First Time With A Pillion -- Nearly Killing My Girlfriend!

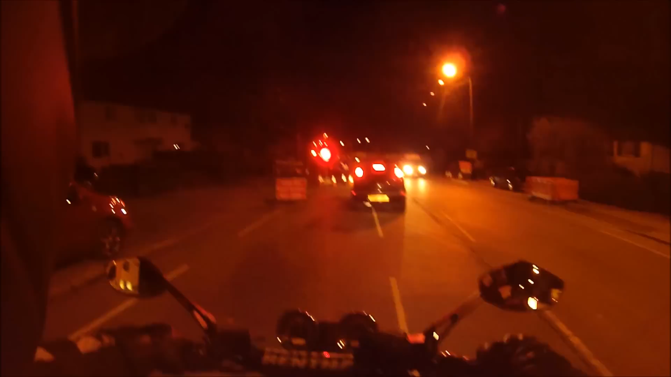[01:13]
Yeah, it's definitely something to get used to on the slow speed. Going fast is easy, it's like you're not even there. But when you're going slow, it's like You ready? You're only holding on with one hand, aren't you? Sorry, I don't want to go on the tram lines.
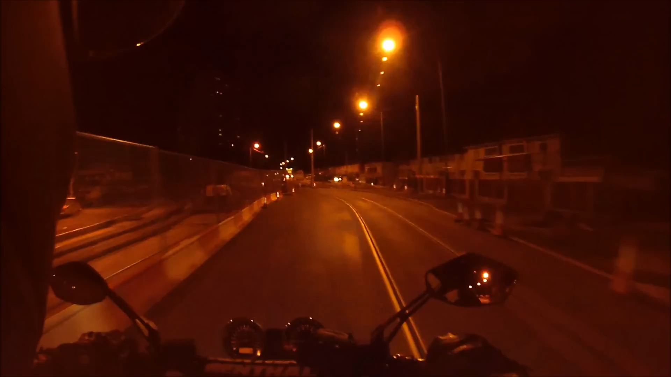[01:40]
I try and limit my exposure. Can you hear me? Oh, we got some bumps. Get ready. We've got a problem. It's not letting me turn left. I don't know my way over there.